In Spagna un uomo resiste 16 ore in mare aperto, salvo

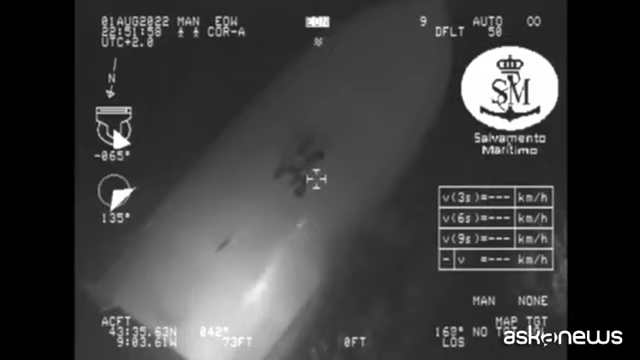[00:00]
Atrás, uno, izquierda, uno lo tienes tú si quieres Venga, pues uno y uno Voy a subir despacito si le parece para 100 pies Voy subiendo Que está abajo, que está abajo, dice Ah, que está abajo Sí, sí, sí, que está abajo, que está contestando Ah, dile a la...
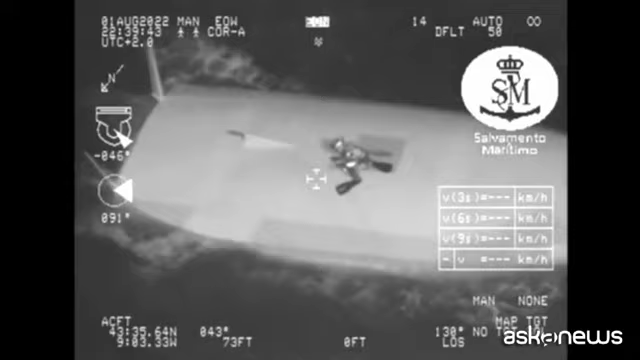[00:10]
Vale, pues vamos a por él, ¿vale? Conectando Vale, chicos, vale En el agua En el agua Adelante